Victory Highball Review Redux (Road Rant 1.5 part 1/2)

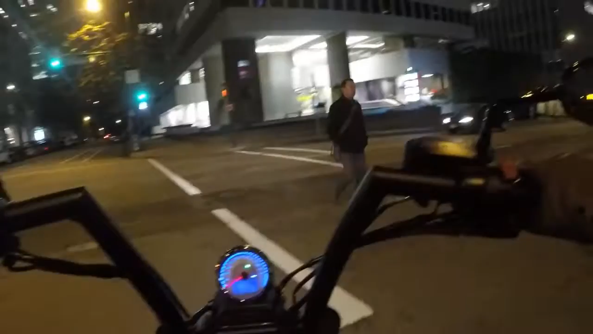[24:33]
Not when people are moving, but if traffic stopped and I want to make a turn, I'll squeeze by once in a while. But you get to watch these handlebars, because a lot of times they're almost the same level as people's mirrors. So yeah, if it's a tight squeeze, you definitely want to watch it on this thing.